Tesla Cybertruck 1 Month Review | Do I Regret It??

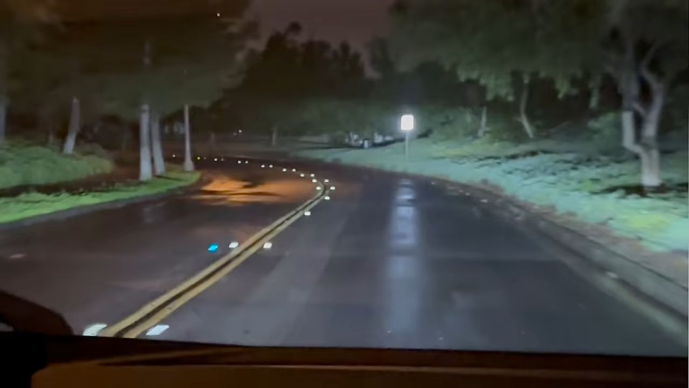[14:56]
Now the headlights on the Cybertruck are honestly bright enough for me. I am a stickler with headlights however I think the headlights work great and the high beams do an even better job.
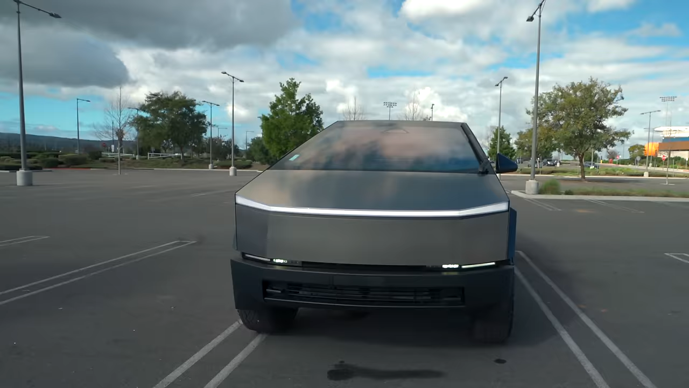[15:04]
And if you compare that to the reflector model x it's like night and day.
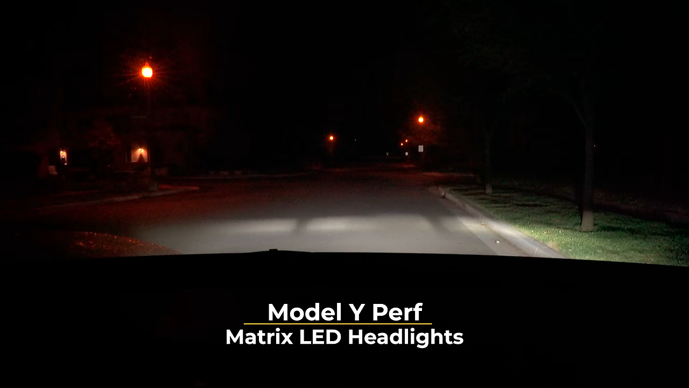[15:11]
However if you compare it to the matrix headlights it's similar if not slightly worse.